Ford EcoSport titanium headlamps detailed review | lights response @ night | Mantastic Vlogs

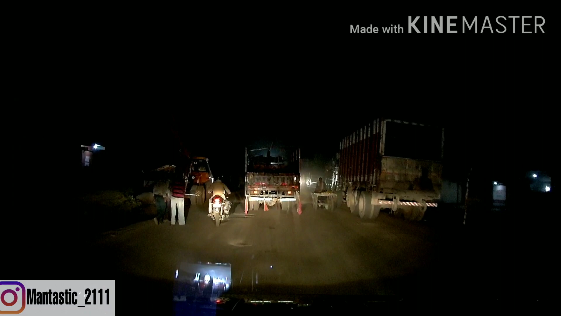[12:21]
کچھ دکھ رہا ہوگا لائٹ سامنے سامنے اگر کوئی کہتا ہے کہ 40 سپورٹ کی لائٹ کمزور ہیں تو آؤ ایک بار چلا کے دیکھو تیس ڈائیب کرو خود فیصلہ کرو کئی سنی باتوں پہ مچ جائے کرو تو فیلال کے لئے ہم چلتے ہیں گھر لائٹ کا رسپونس آپ سب
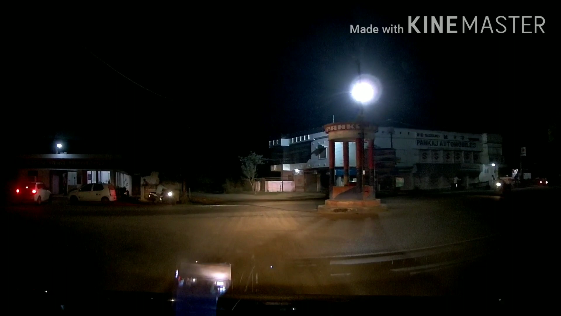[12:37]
سب سمجھ آ چکا ہوگا نہیں آیا ہو تو میں ایک بار بتا دیتا ہوں کہ 40 سپورٹ کی
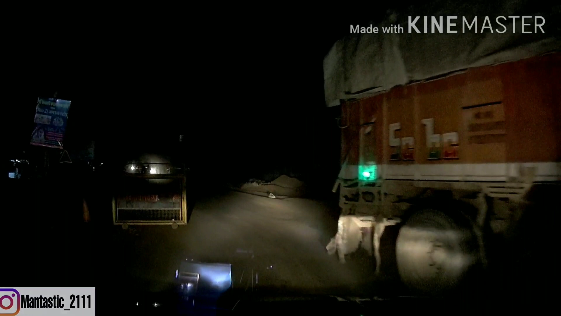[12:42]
لائٹ ہیں وہ اگر آپ low beam پہ چلاتے ہو پروڈ کے ساتھ city میں کافی زیادہ اچھی رہیں گی highway پہ چلتے ہو تو high beam plus fog lamps کا use کرو آپ کو کبھی بھی lights اس کی کمزور نہیں لگنے والی ہیں